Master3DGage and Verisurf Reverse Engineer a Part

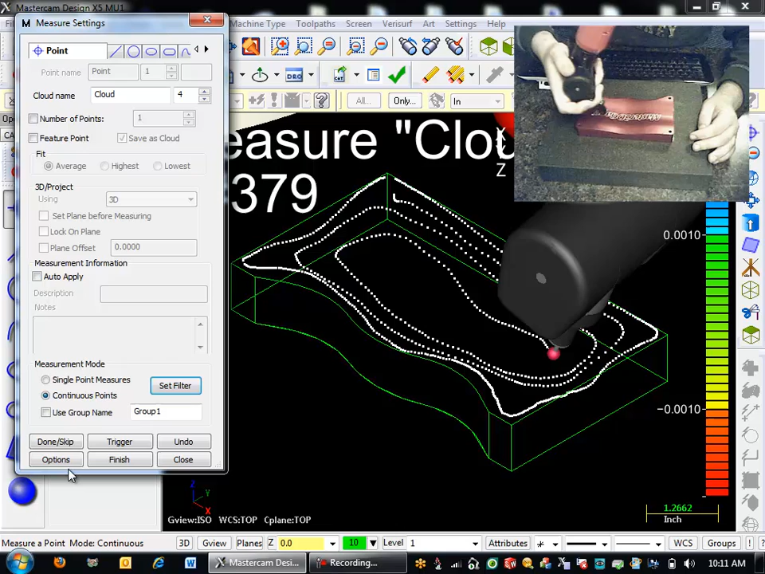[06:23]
And just so you can see from the top, I did a real basic thing.
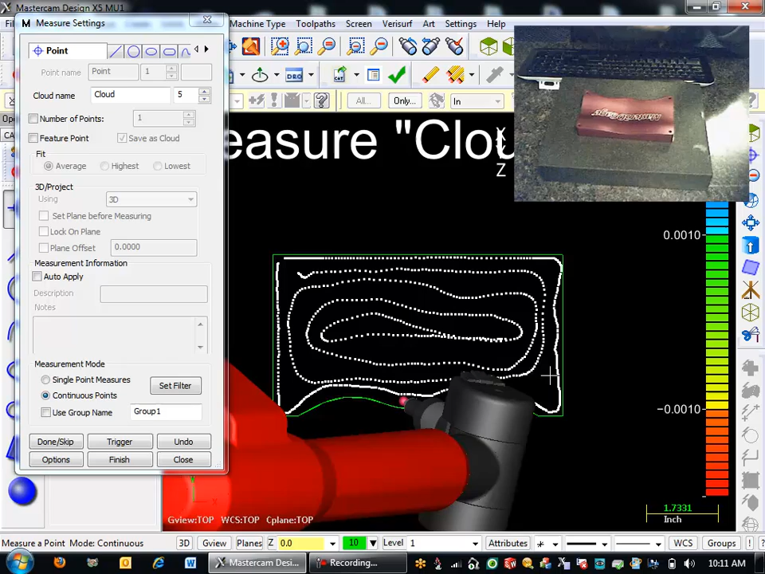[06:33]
I'm going to come into these little corners here and just add some extra points in.
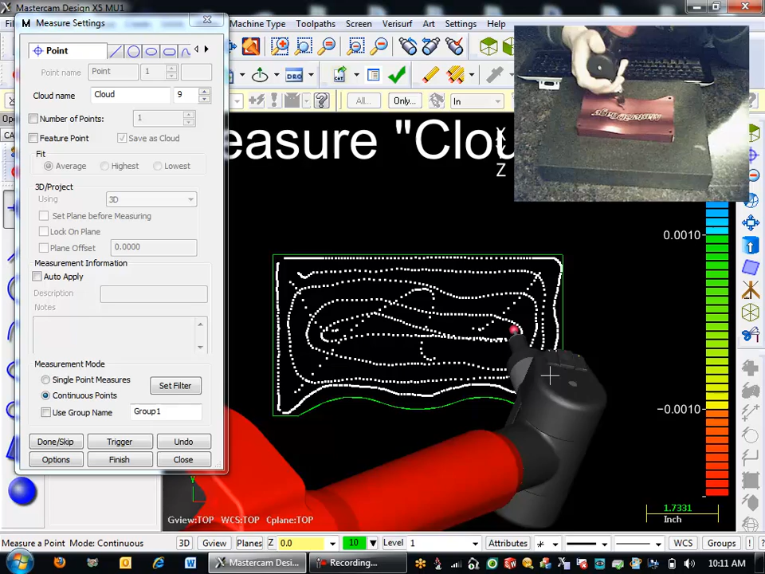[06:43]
Again, the more time I would spend doing this, the better reverse engineering of the surface I'd have, which is just a quick, you want a quick feed over here.